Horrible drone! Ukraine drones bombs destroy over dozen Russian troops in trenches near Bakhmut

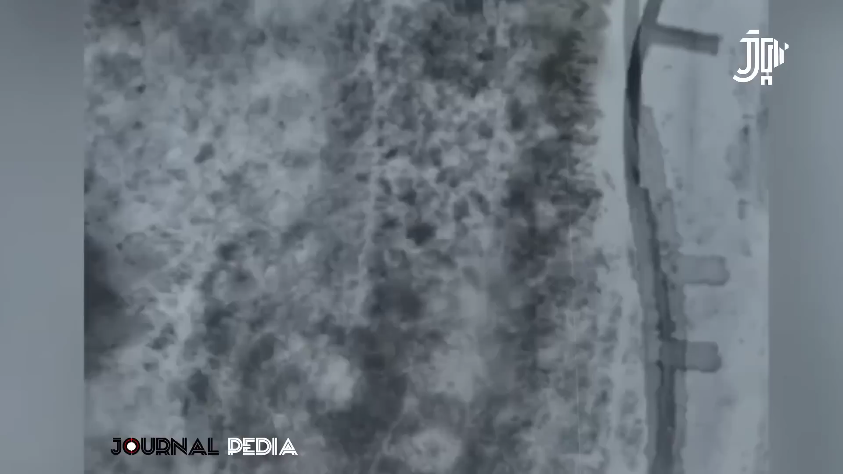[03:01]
The footage then shows a Ukrainian drone targeting a trench, with the images also showing a soldier receiving a direct hit from a drone bomb.